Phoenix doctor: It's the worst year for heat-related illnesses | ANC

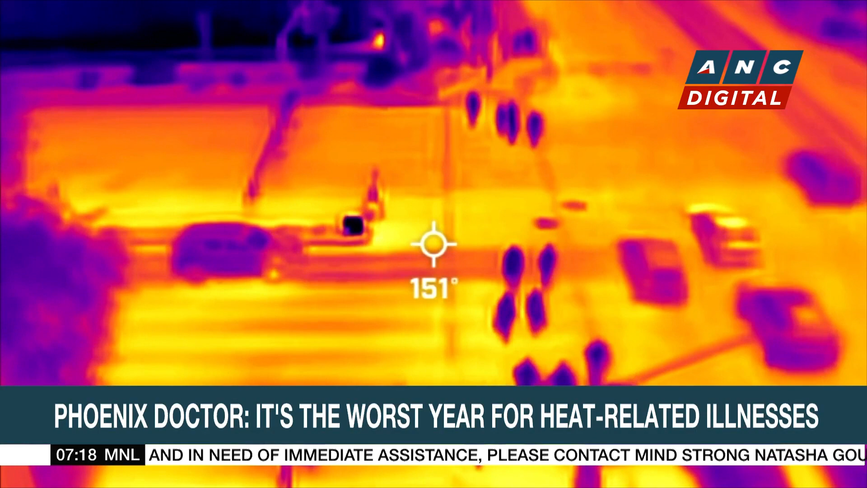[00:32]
Heat-sensitive photography in late July reveals an even hotter Phoenix, where concrete on the street registered 150 degrees Fahrenheit, and homeless people were surrounded by surfaces as hot as 143 degrees Fahrenheit.